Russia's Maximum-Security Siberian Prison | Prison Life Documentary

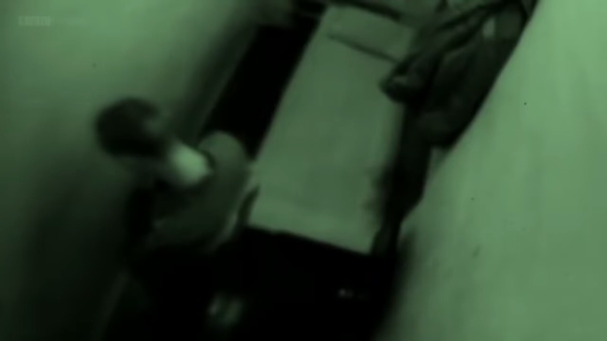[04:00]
Здесь, ну, здесь где-то 5 квадратных, ну, 4, сейчас скажу так, 5 метров квадратных. В самой камере мне как бы в одиночной, но я уютнее себя чувствую, чем в большой камере.